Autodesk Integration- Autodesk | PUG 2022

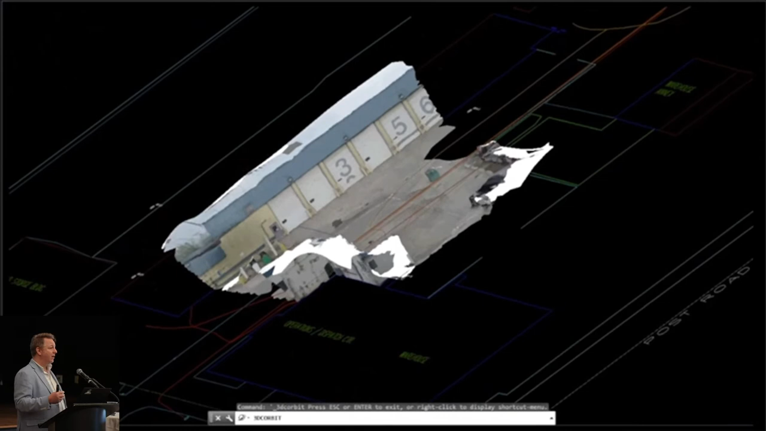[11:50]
So when there's highway expansions, there's existing infrastructure, they have to move poles and lines.
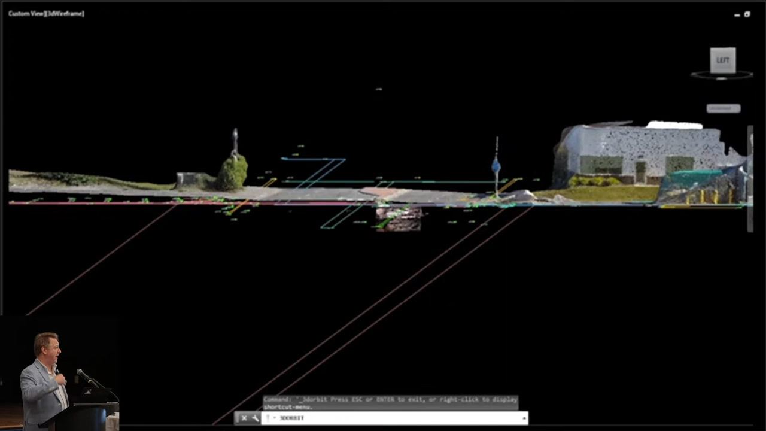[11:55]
This is a great ability to say, hey, let's go out and capture this stuff with LiDAR.
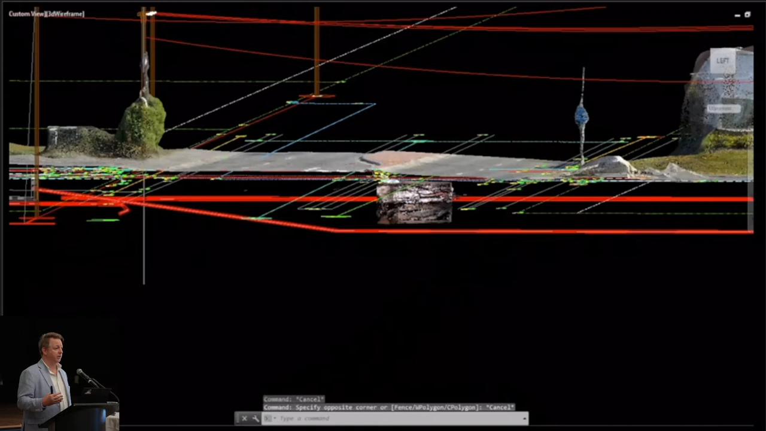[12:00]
Let's incorporate AUD data, overlap that. And it just becomes a lot more
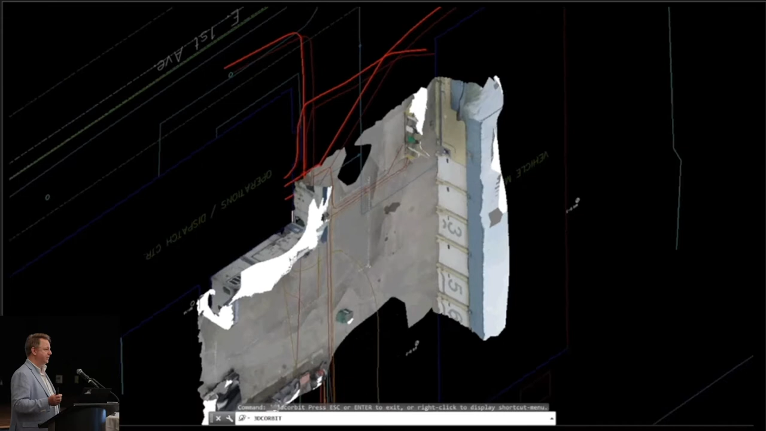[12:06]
feasible to accomplish things when you have those reference points of point clouds out in the field.